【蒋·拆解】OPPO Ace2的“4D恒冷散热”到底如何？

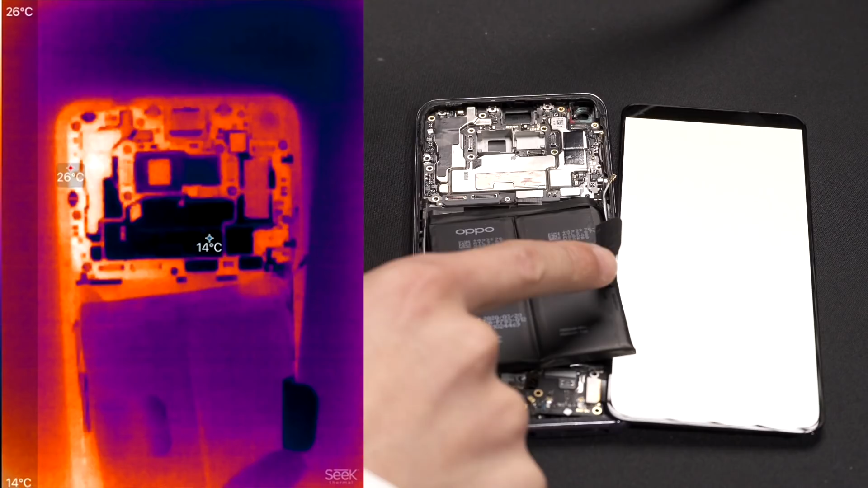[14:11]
On screen: scale top 26°C, scale bottom 14°C
接下来我们用这个安兔兔跑分让它迅速上这个温度看这个主板在有军热板跟没军热板的这个情况下有什么区别这时候温度已经开始有点上升了大概30度给我们看最热的地方是多少度好 OK我们跑完第一个阶段我们先结束一下好吧
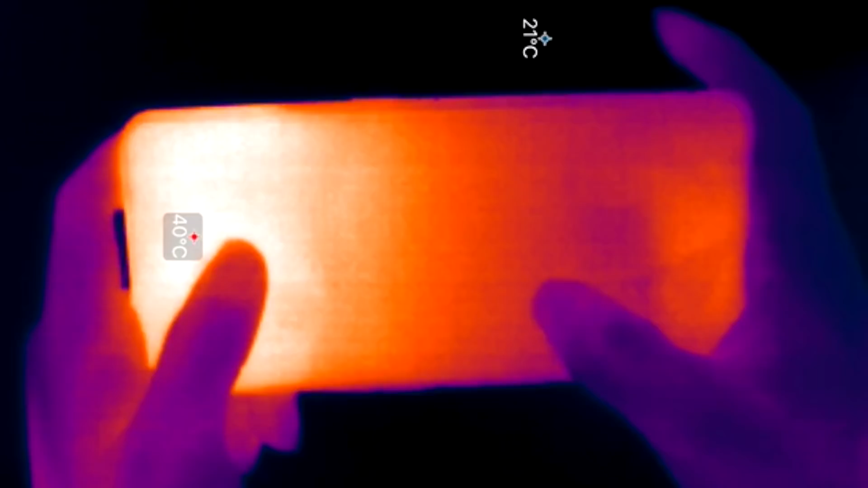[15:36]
40度左右而背面最高的温度是36度那也说